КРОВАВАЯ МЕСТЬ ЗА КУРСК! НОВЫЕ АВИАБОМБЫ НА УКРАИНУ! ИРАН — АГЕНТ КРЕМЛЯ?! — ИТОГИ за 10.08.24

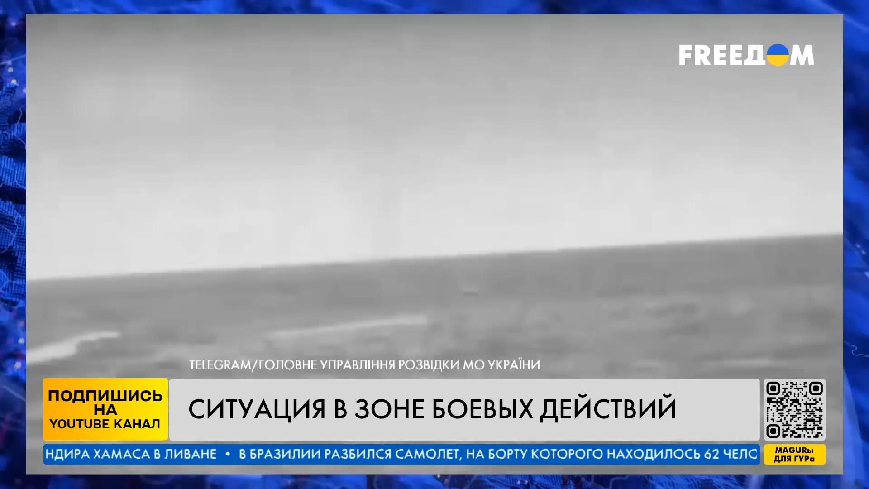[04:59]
Однако на кадрах видно, как после прицельных ударов россияне, не успевшие спрятаться, получили ранения, отмечают полицейские. Тем временем украинская разведка потопила еще одно российское судно в Крыму. В ночь на 9 августа морской дрон «Магура» охотился на скоростной катер типа «Тунец». Еще три судна россиян повреждены.
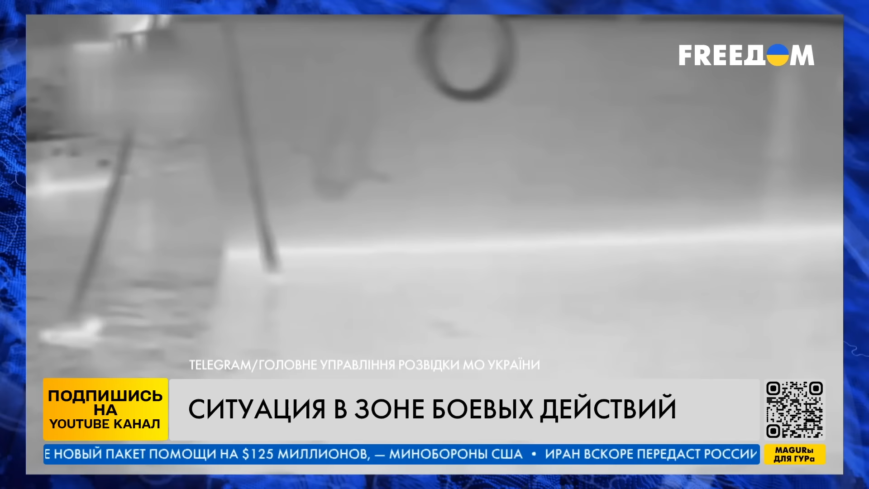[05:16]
Их тип уточняется. Российские оккупанты используют эти скоростные транспортно-десантные катера для патрулирования акватории Черного моря и логистики. Также украинские военные нанесли удар по газовой вышке в акватории Черного моря,
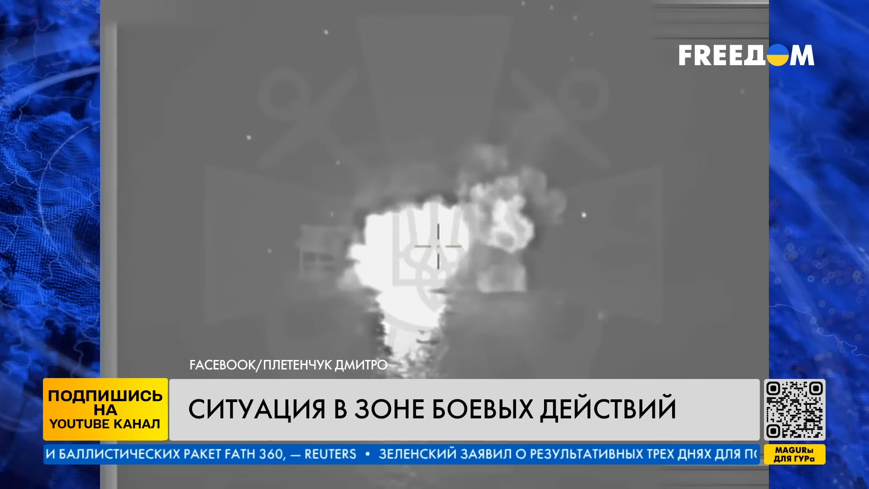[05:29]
где размещались российские военные и техническое оборудование для разведки. Об этом рассказал спикер военно-морских сил ВСУ Дмитрий Плетенчук. По его словам, захватчики использовали эту локацию для того, чтобы подавать ложные сигналы GPS. По данным Плетенчука, противник забросил на вышку оборудование и до 40 человек личного состава. Сооружение уничтожили бойцы береговых ракетно-артиллерийских войск ВМС Украины.
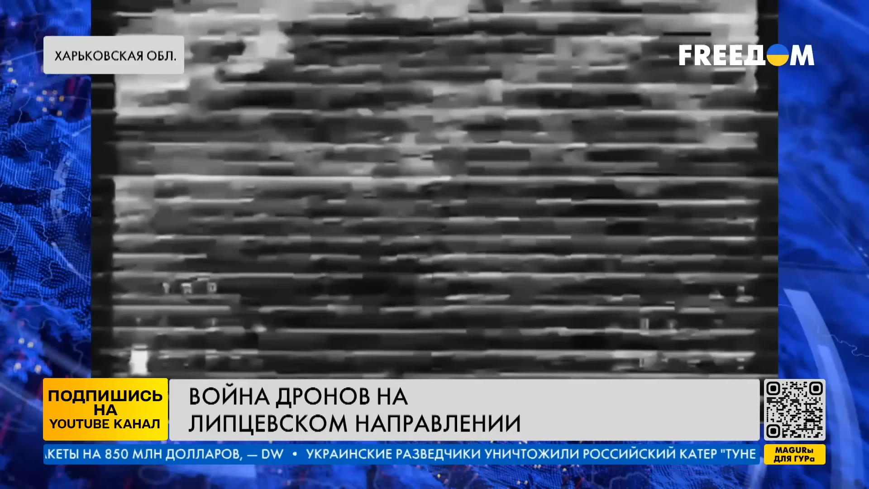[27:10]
Этой ночью, говорят защитники, им повезло.
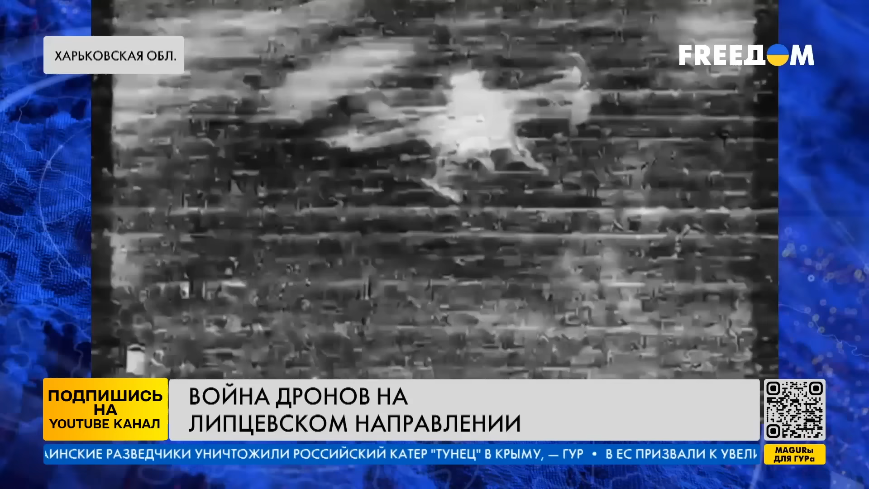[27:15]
О том, что российский БПЛА летел за украинским «Вампиром», узнали только из перехваченного российского видео. Ну, прикол в том, что она нас не догнала.
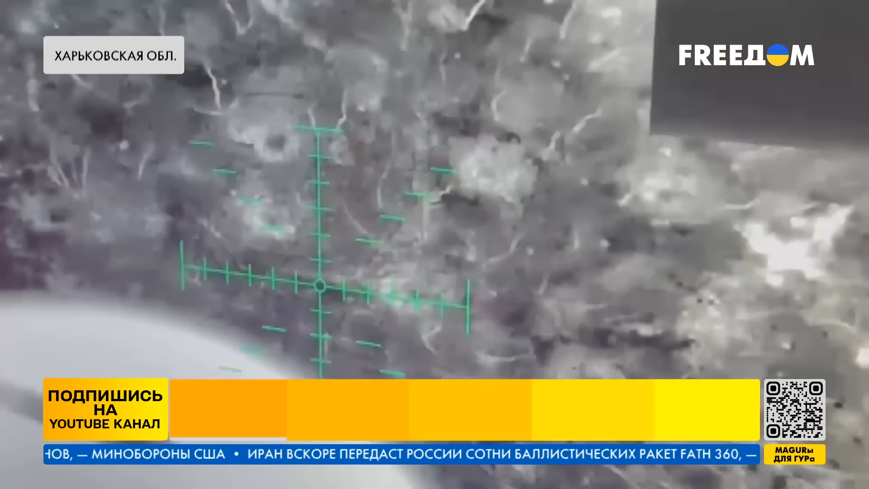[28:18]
ну, що вони скажуть, змирилися вже. Сбросив боеприпас на российский блиндаж, нацгвардейцы завершают ночное дежурство, поскольку до рассвета нужно успеть покинуть позиции.